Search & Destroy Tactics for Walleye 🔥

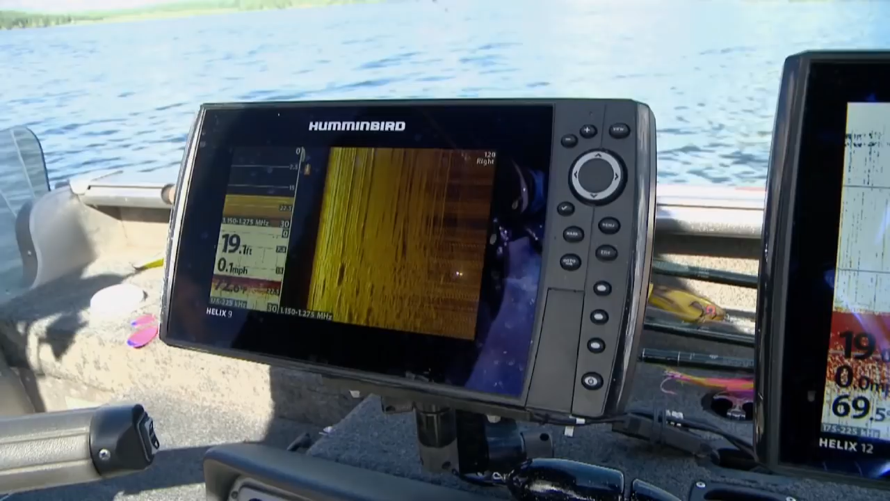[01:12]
On screen: speed 0.1 mph
see i'm on the depth finder there on a 2d sonar right here those are what
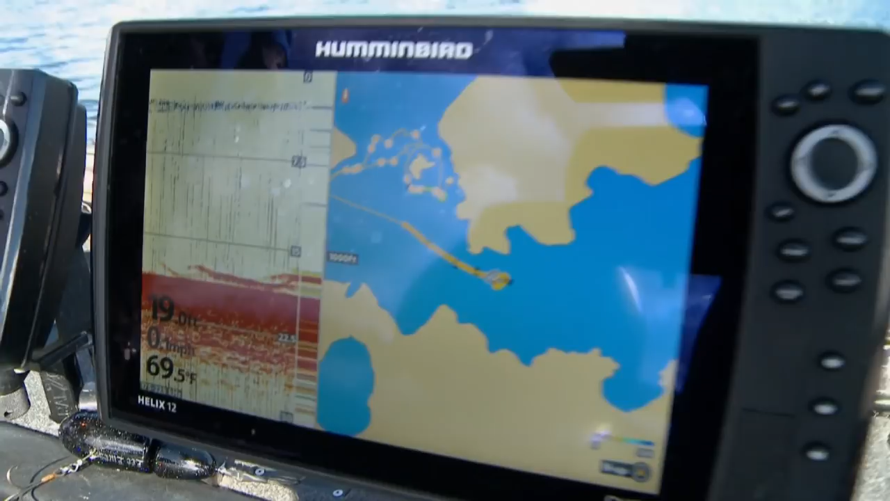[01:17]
On screen: water 69.5°F
that's a those are the fish we drove over you drop down started vertically popping
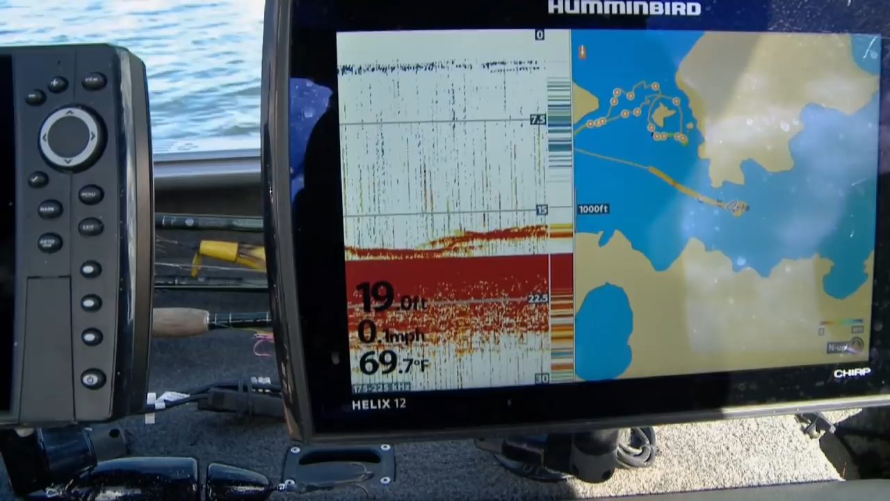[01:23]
On screen: water 69.7°F
jigs on them or jigging wraps and instantaneously you catch a couple the thing is the active ones you get them right